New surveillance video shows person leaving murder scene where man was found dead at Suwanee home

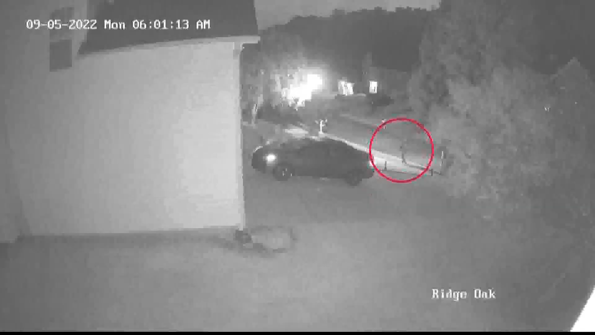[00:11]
You see a person walking down the street, then back the other way while they are carrying something in their arms.